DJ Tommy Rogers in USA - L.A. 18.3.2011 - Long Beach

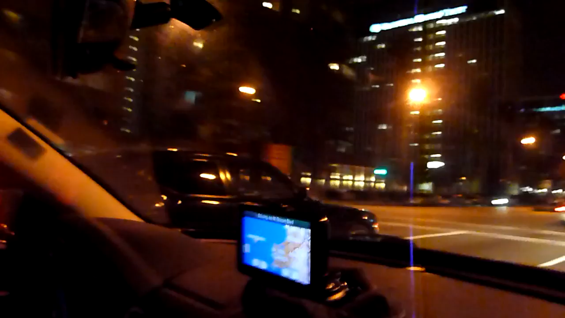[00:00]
Takže právě se nacházíme v Long Beach City, v Kalifornii Valley, váží přátelé.
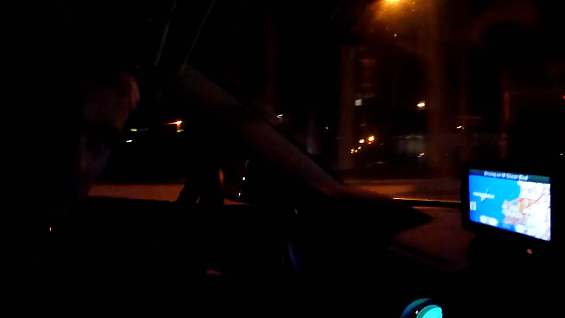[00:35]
a projíždíme na hlavních highway a pojedeme do Hollywoodu, kde máme hotel.
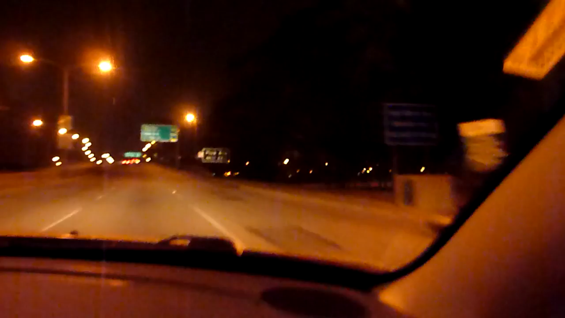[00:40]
Je takovou tu mají vlici. Pickle. Jedeme po PCH, Adam se ptal, co to je, tak jsem mu to vysvětloval, že to je pacík Fickles Highway, o to sice vůbec nezajímá.